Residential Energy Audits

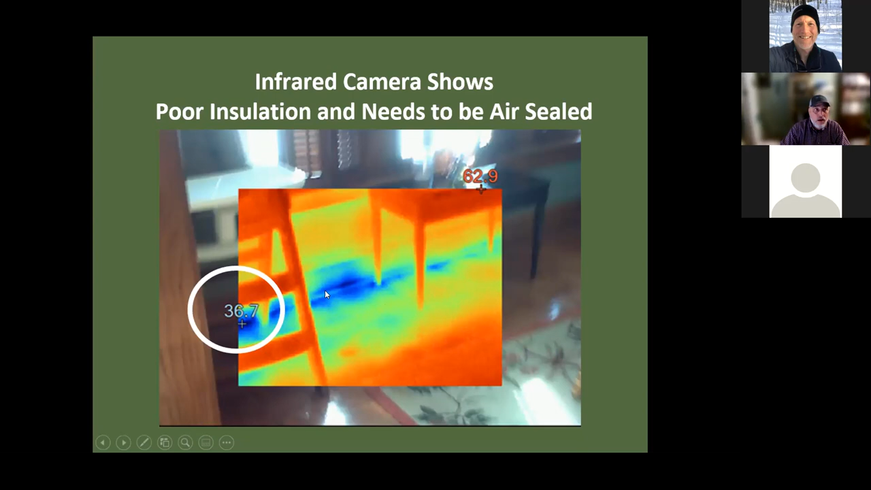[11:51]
Had, you know, not been able to go outside because the snow was too high or something like that, just a visual inspection without the blower door, without the infrared camera, this might not have been as intuitive. You know, customer told me to look in that direction, plus had the infrared camera going, ended up being pretty obvious. So common problems, you know, things like an attic hatch, recessed lights, newer homes, lots of recessed lights, typically in newer homes.